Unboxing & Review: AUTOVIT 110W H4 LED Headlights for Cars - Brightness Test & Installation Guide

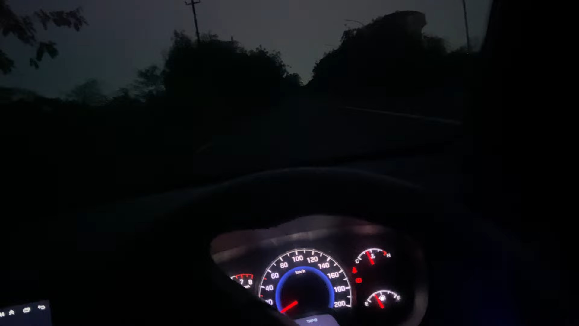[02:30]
हम आचुके है अपनी लोकेशन पर रात हो चुकी है मैं थोड़ा गारी को सेंटर में लागा लेता हूं फिर मैं इसके headlight on करूँआ फोग लेम बन रखेंगे क्योंकि फोग लेम में प्रजेक्टर लगे हूं है तो वह headlight को फोड़ा सा फिका कर देंगे बट एनिवे हम चलो चलो करते हैं पहले fog lamp बन यह सिर्फ headlight open का हुआ में तो यह कुछ response है headlight का
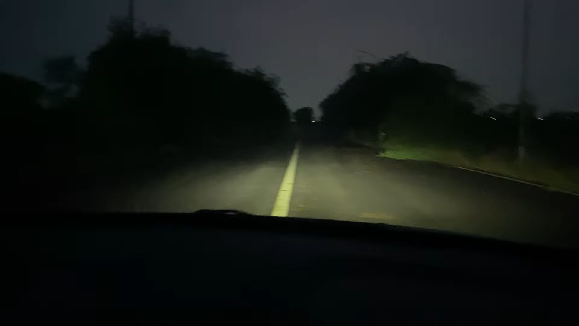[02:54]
ठीक है एंड इसका high beam करता हूं है यह high beam है तो पर्सनल उपीनिर में मुझे ठीक लगी बट अनीवन है थोड़ी इसकी lightning जो ना जो एक
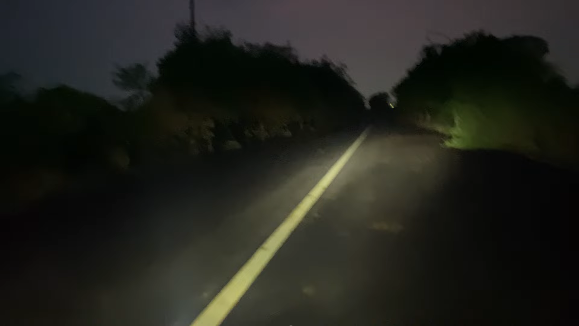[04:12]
अच्छी चलती तो में भी चादी ओके है में लिए बट एज अफ नाव मुझे नहीं पसंद आई जैनूरली बता रहा हूं मैं आपको क्योंकि हो ता वह उदर की वीकनेस की वैसे नहीं पसंद आ रही हो मुझे बट यही कुछ रि दूर जाने चीए दूर तक वो इस वाज लाइन पर जा रहा है इस